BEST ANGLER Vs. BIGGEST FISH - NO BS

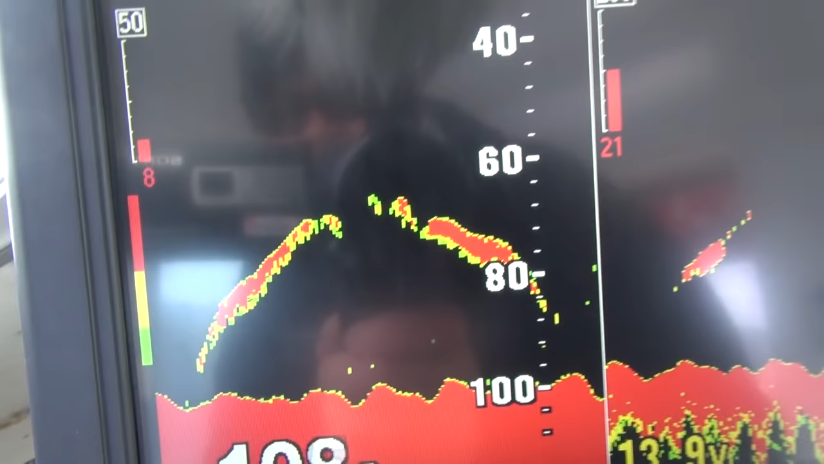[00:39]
Those big arches are massive tuna, and in this part of the world, 600 to 1,000 pounds.